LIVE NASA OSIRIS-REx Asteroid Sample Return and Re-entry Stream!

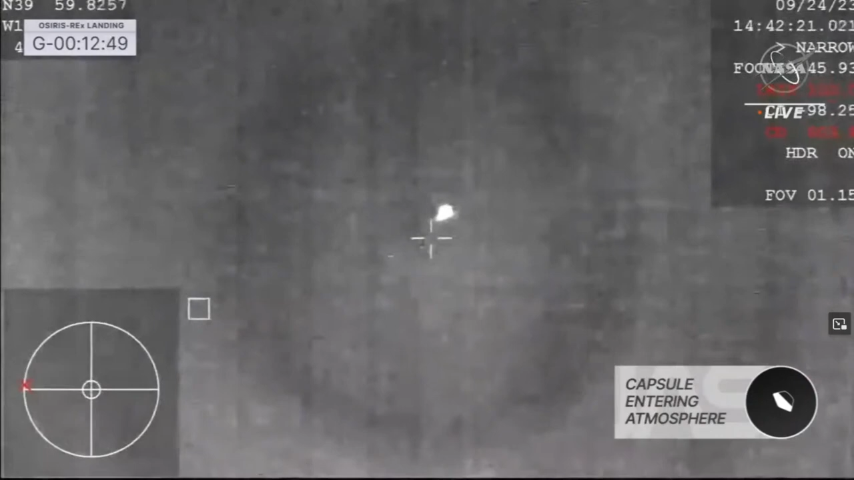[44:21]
This is from our infrared tracking camera on the WB-57, our high altitude plane,
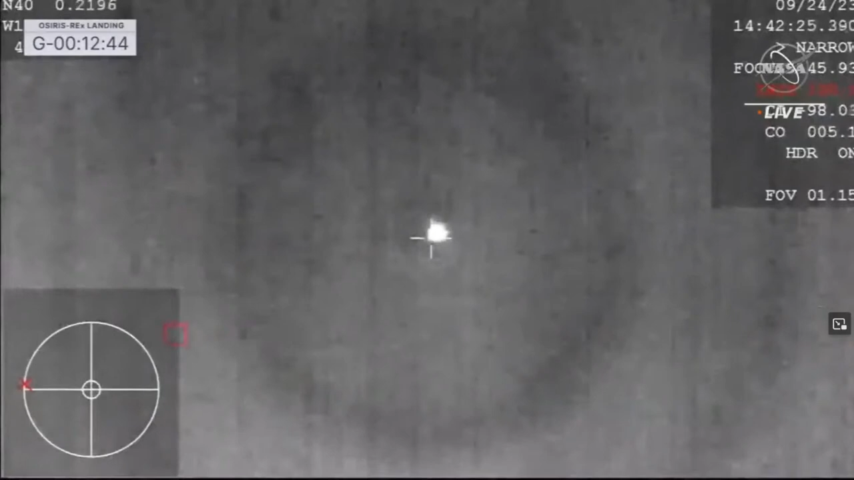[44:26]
at about 47,000 feet MSL, mean sea level, getting a great view of that SRC heating up as it enters into Earth's atmosphere,
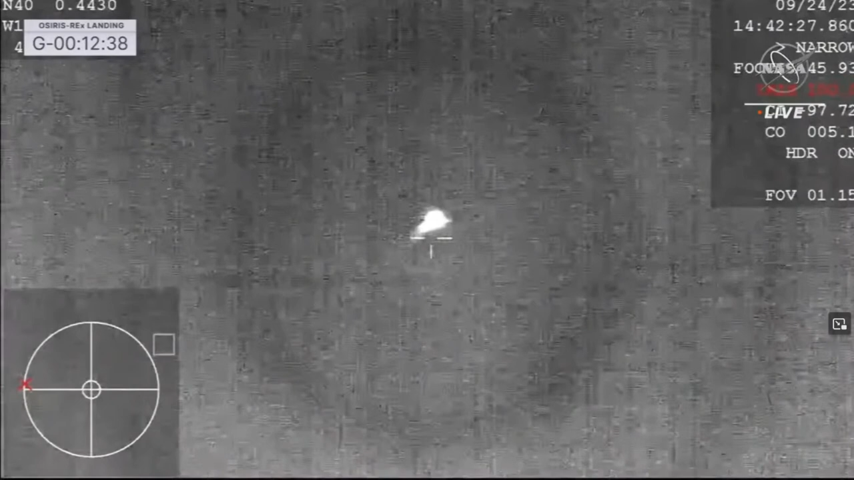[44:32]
the punishing deceleration that spacecraft, that SRC is experiencing right now,
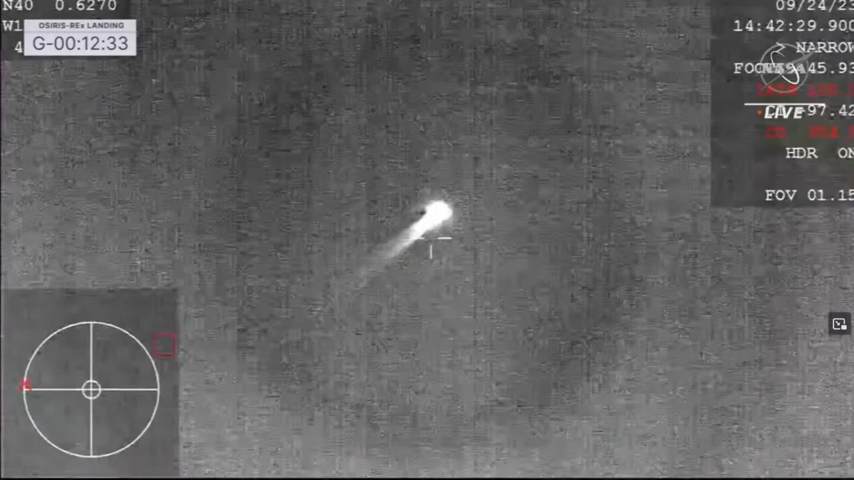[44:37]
as it comes in at about 27,650 miles an hour. You can see it glowing brightly in the sky.
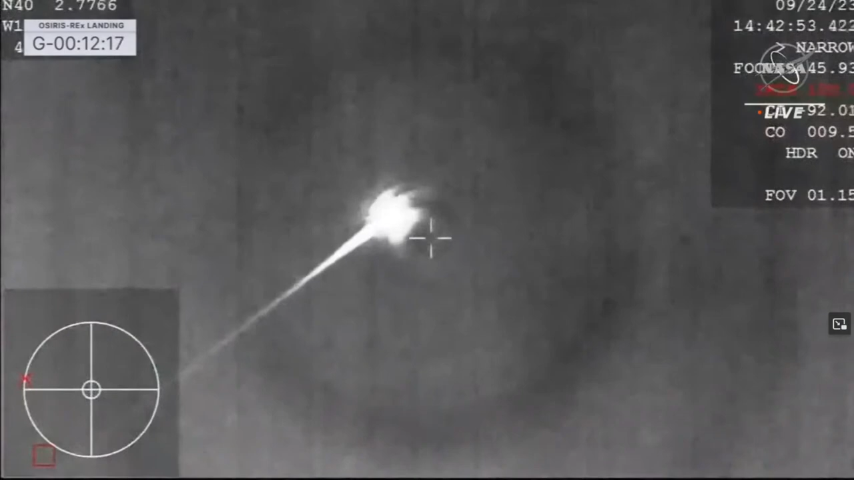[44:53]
That's at 32 G-forces, punishing G-force on our SRC, a phenomenal view of that streaking SRC coming in across the sky. At this point, we have entered in over San Francisco, California, and are very quickly going to be approaching the Utah Test and Training Range just a little bit further to the east.
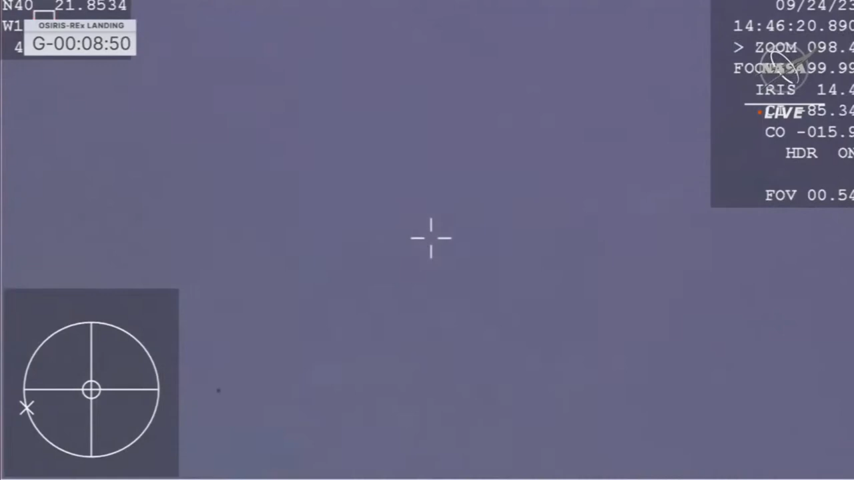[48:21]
but I was going to show it, but I want to wait and see if the drogue deploys here. I don't see it yet. Our next milestone, we should be expecting main parachute deployment at around 8:49 a.m. Mountain Time. That will be at around 5,000 feet elevation. We continue to track with our high altitude camera here.
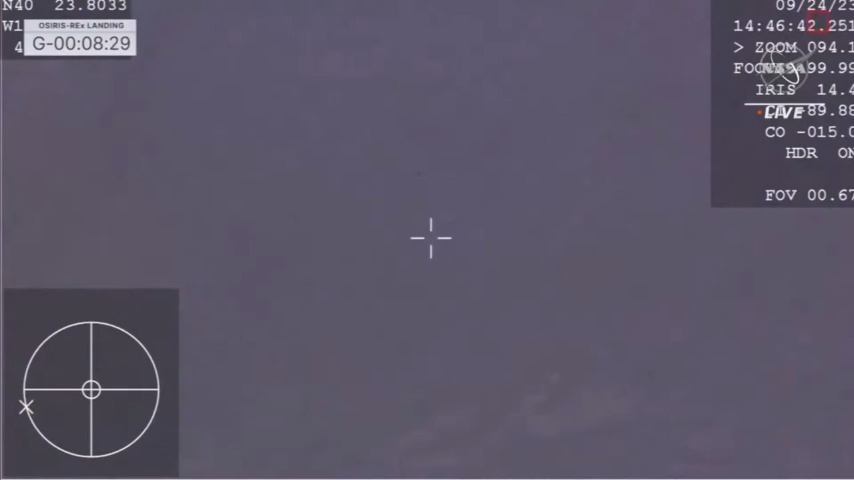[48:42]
As I mentioned, that sample is thermally isolated within that SRC, a very complex labyrinth network of piping and tubing leading into that sample canister within that just a few years ago was on the other side of the solar system from us sampling at asteroid Bennu.
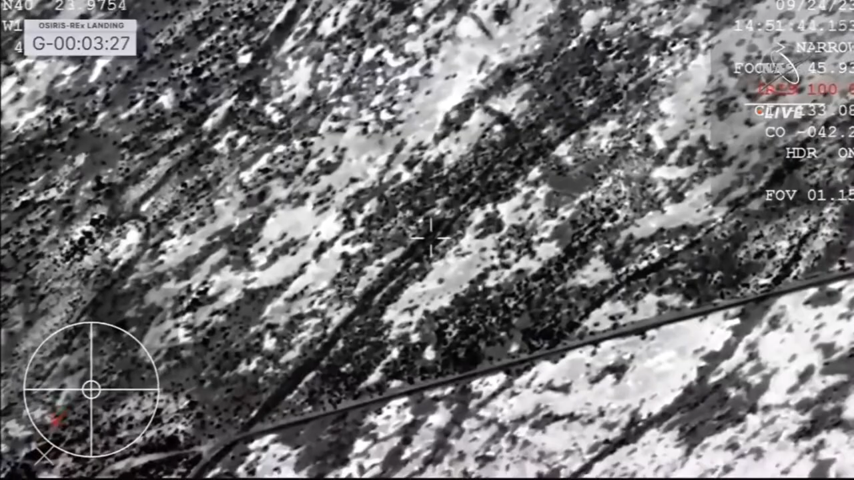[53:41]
Incredible amount of deceleration there, as Earth's atmosphere really helped us out quite a bit getting that initial deceleration. Our drogue parachute initially stabilizing our descent, and then ultimately that main parachute bringing us home. You can see right in the center of that crosshair, that is the parachute with the SRC dangling beneath.
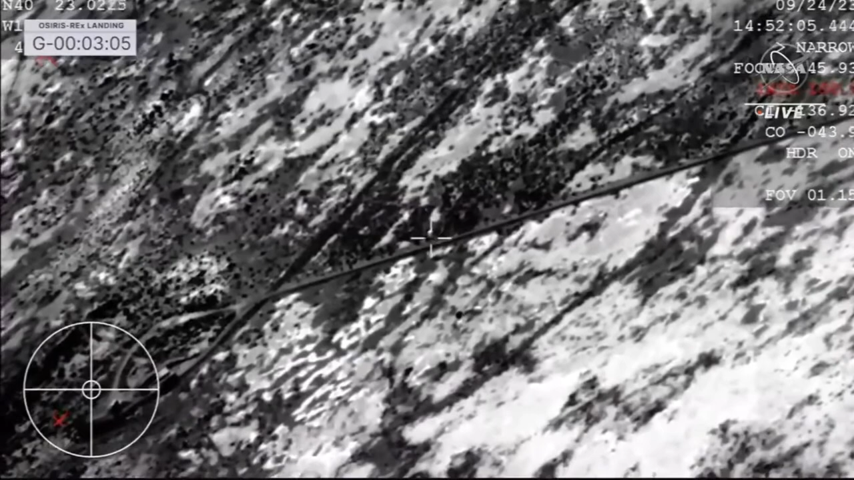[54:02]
The team on the WB-57 doing ETL milestone, we have touchdown. I repeat, ETL, SRC has touchdown. And touchdown of the OSIRIS-REx sample return capsule. A journey of a billion miles to asteroid Bennu and back has come to an end,